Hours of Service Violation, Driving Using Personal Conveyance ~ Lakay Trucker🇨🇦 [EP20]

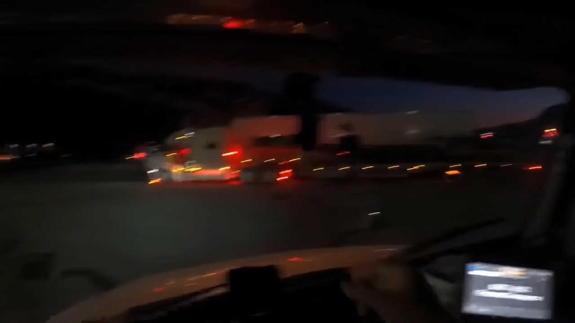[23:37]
O dito Nalang Ako Tatabi Balagbag Ko Nalang Din Dito Para Makalabas Ako Mas Magaga Bukas Kanda Nong Track Nga Ang Daming Ilaw Eh